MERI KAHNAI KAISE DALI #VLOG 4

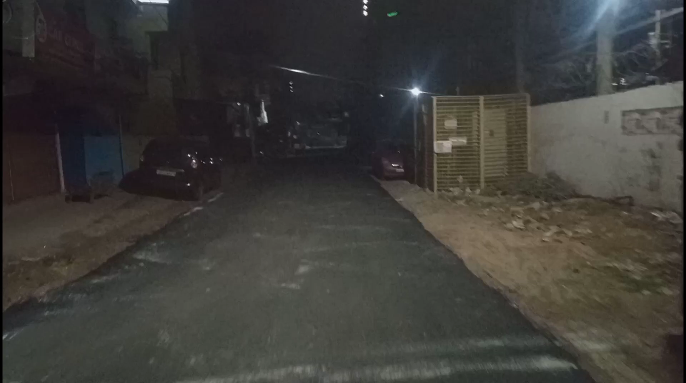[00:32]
तो कैसे लग रहा आपको अरगाइस यहां में नई रोड बन चुकी है इस से में रोज सुबह आते हो यहां नई रोड नी बनी थी बट आज
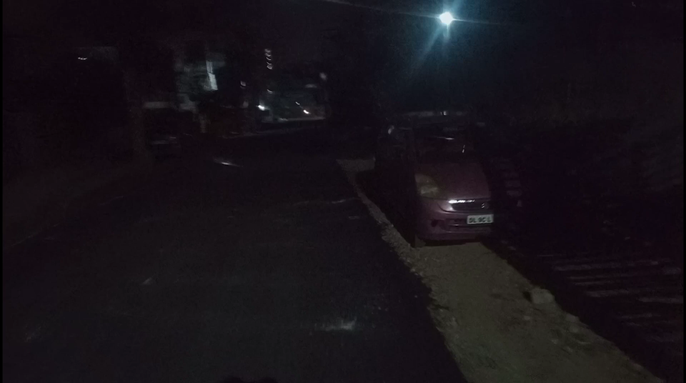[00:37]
यह शायद रातो रात तेयार करती है देखिए यह मस्त रोड बनी है अब तो मखंडे से साइकल जल रहे हैं यह देखिए